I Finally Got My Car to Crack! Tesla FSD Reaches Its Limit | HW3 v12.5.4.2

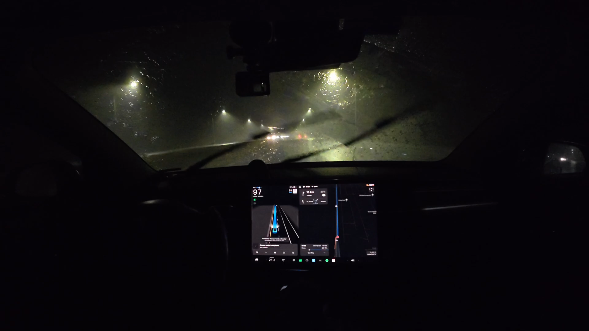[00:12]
I think we found my limit. I finally just got a red wheel disengagement. I want to see if it happens again. I didn't have my camera recording because I had no reason to. It's taken a ridiculous level of rain plus nightfall to finally get a frickin' red wheel takeover. Just got the first one on version 12.542, and right now it's reacting because this vehicle's got its turn signal on.